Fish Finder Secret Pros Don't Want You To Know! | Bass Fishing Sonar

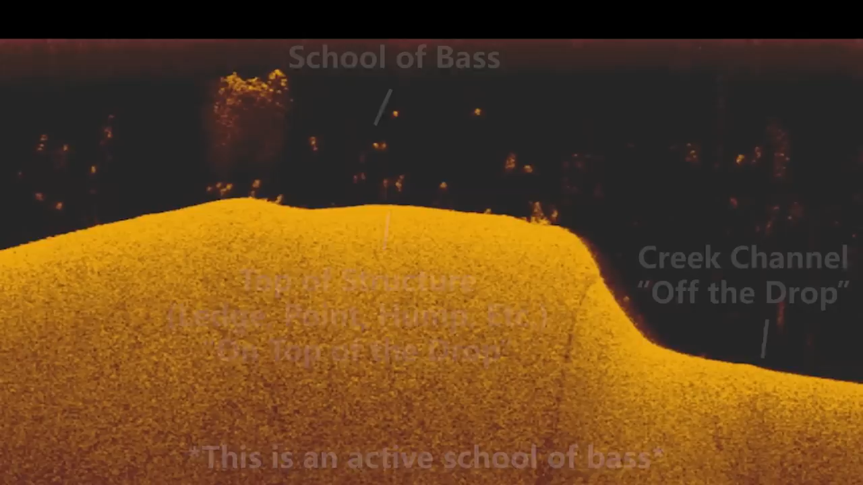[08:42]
And here's an image of a school of bass that's on top of an offshore ledge.
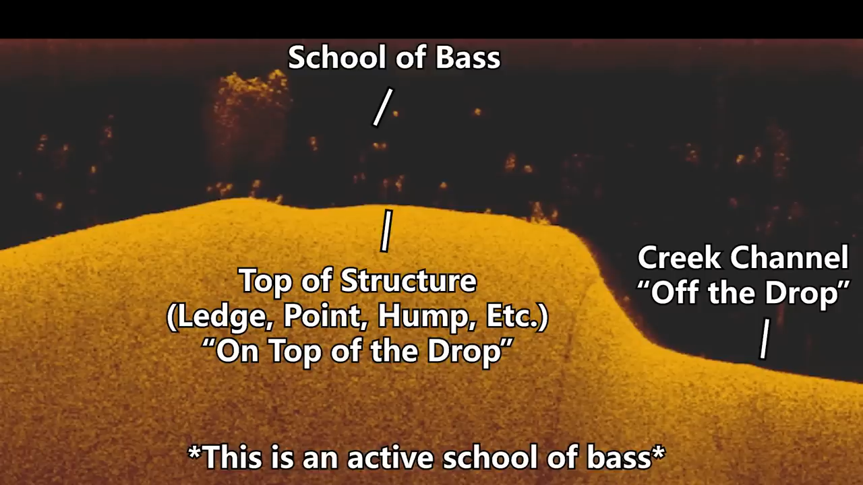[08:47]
And these fish were actively feeding, and I was able to get these fish to bite.
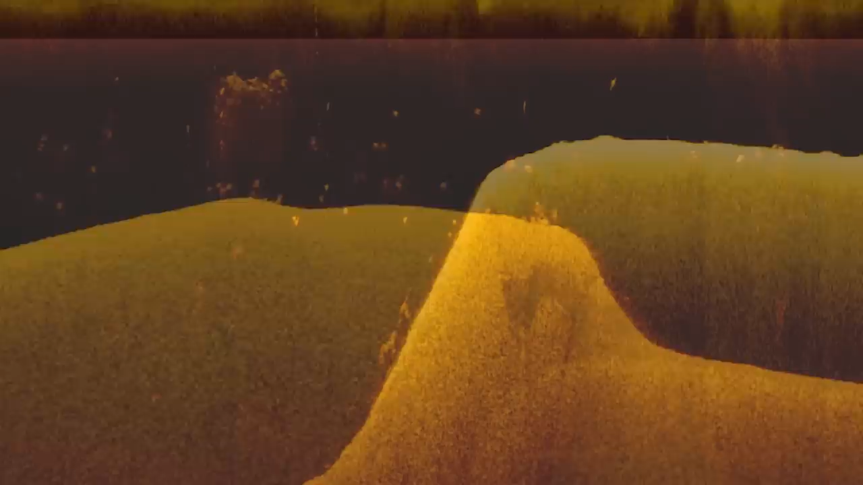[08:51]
And now here's an image of a school of bass that's off the side of an offshore ledge. These fish are inactive, they were not feeding, and I could not get these fish to bite.
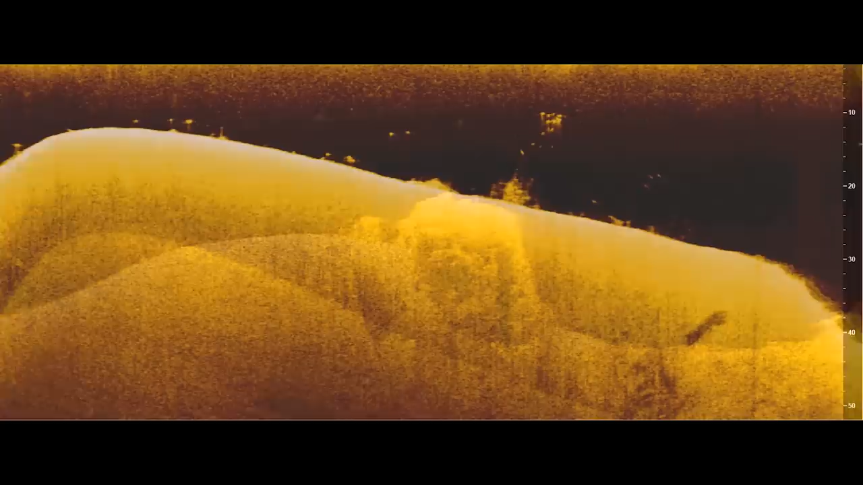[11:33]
And a lot of times when you're grafting over, let's say an offshore brush pile,
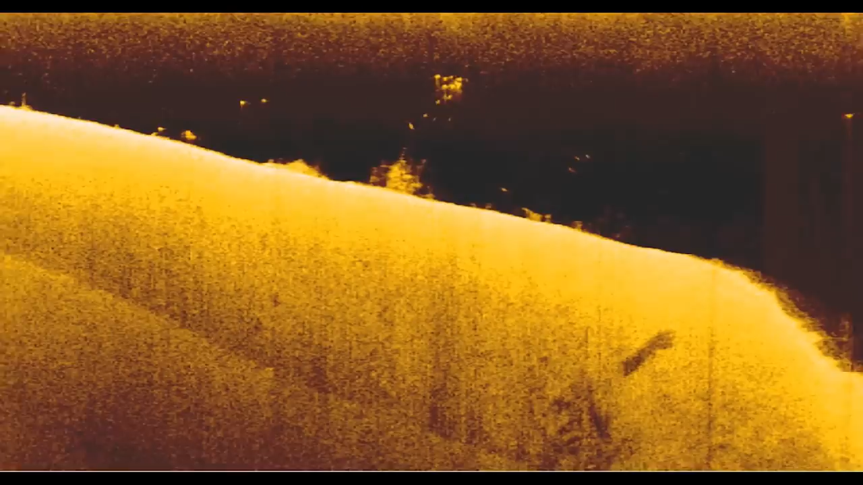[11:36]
you might notice that there are a lot of bait fish that are high in the water column. And there's a lot of fish that are swimming away from the brush pile, kind of scattered all around it. And a lot of times, these fish are chasing these bait fish that are swimming around over the top of these brush piles. And these fish are a little bit hard to catch because they're moving around a lot. Maybe they're individual fish that are swimming around chasing schools of bait fish. They're not grouped up and they're not going to be competitive like we talked about in some of the other examples here.
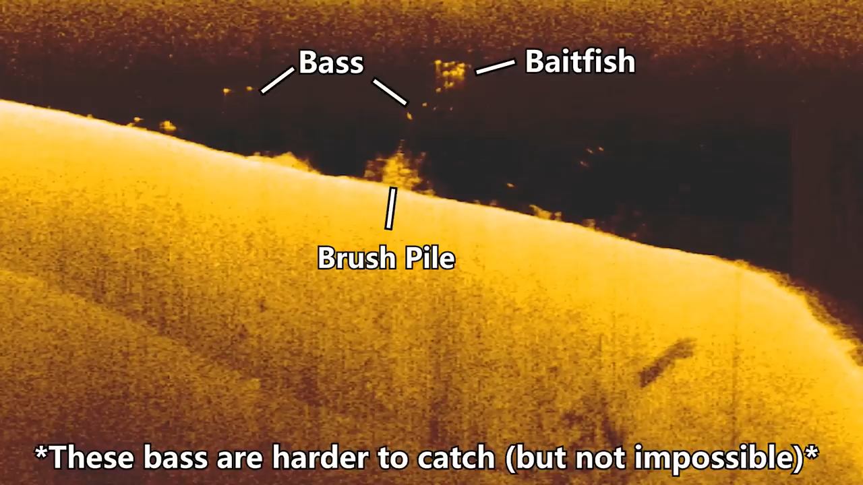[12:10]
And so a lot of times if I see these fish, they're suspended over the brush piles and they're individual fish kind of chasing bait, I'll ignore those fish and I'll wait till maybe the sun
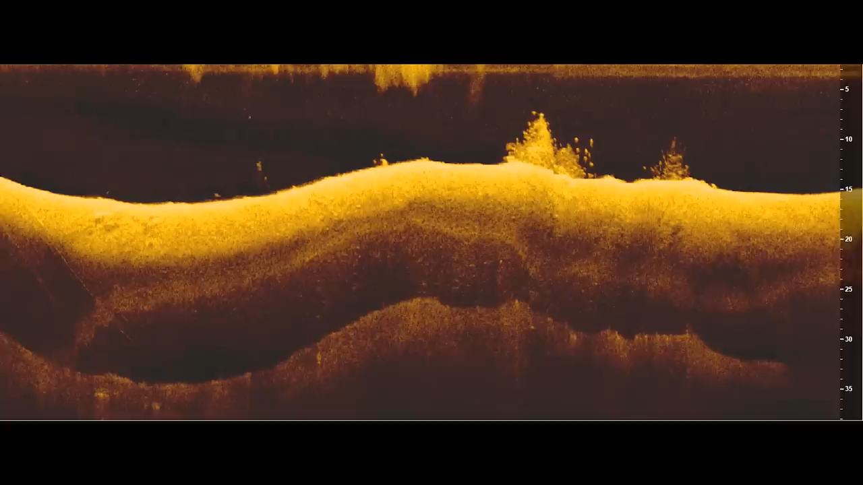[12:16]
comes up or the conditions change and the fish start getting tighter to the cover. And so in this example, you'll see this brush pile where I have five or six dots really close to the side of this brush pile or even inside the brush pile. These fish are now positioned right on that cover and they're actually relating to that piece of cover. And I can bring a bait like a jig or a drop shot by that brush and have a lot better chance of getting those fish to bite because again, they're grouped up tighter.
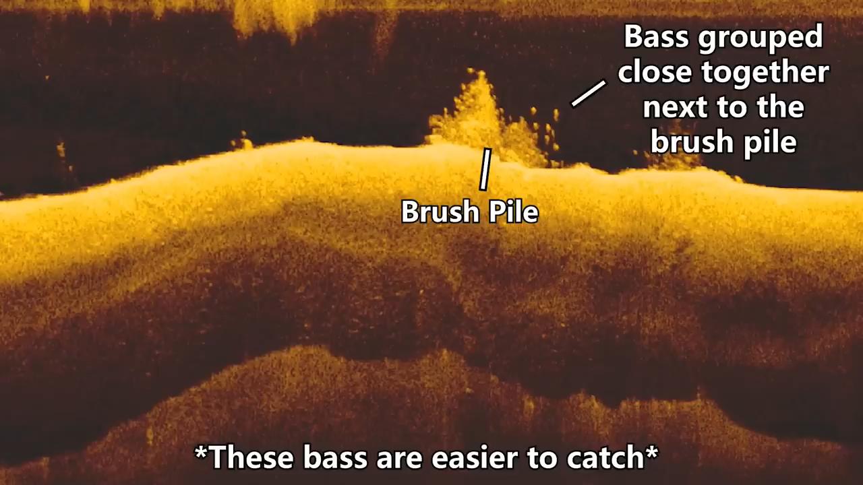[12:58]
They're going to be competitive for when my bait comes by and they're a lot easier to get to bite. And so in general, when you're looking for fish on offshore cover, like a brush pile, rock pile, stuff like that, it's better to find fish that are tight to that cover or close to the cover as opposed to being spread out and all around the water column away from the brush pile, away from the rock pile. So guys, that's it.